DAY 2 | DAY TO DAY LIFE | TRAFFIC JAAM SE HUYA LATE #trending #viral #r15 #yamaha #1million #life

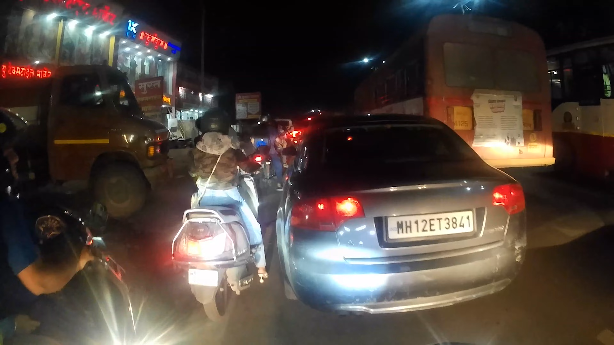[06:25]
किस चीज का जाना नहीं पता ओके ट्रक ट्रक बैक होने का जाम है ये